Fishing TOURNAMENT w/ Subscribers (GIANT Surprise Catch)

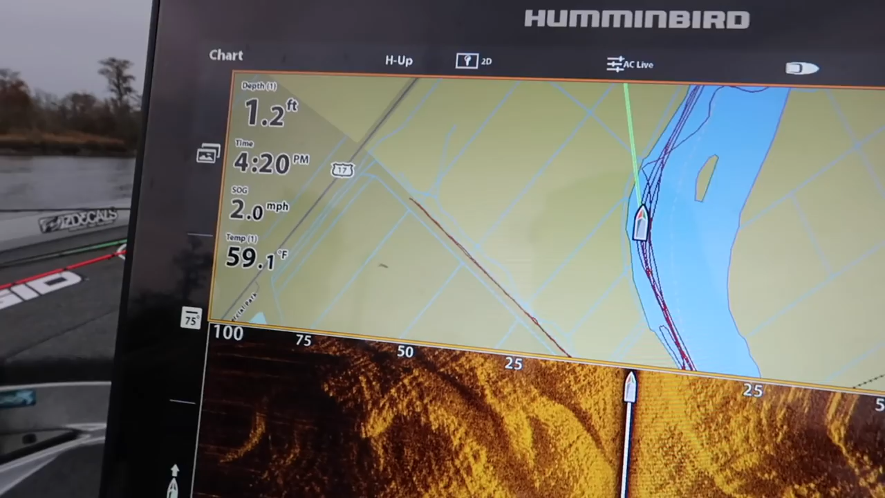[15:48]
On screen: depth 1.2 ft, water 59.1°F, speed 2.0 mph
Look. We're in one foot of water in the middle of the river.